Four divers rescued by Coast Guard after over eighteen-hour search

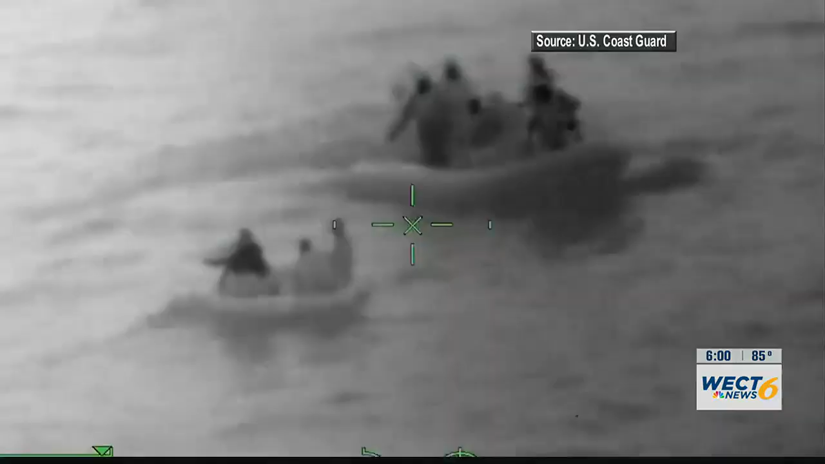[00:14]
We have new video tonight of the rescue of
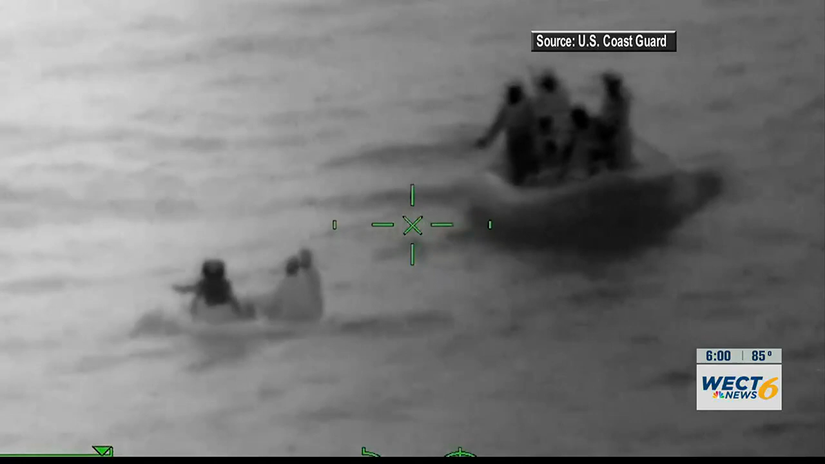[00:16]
four divers found off the North Carolina coast.
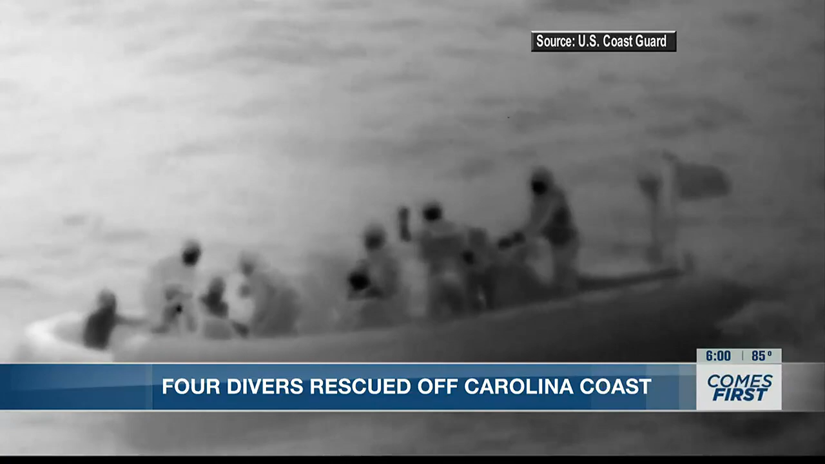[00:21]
The Coast Guard says rescue team spotted the divers around 1245 this morning.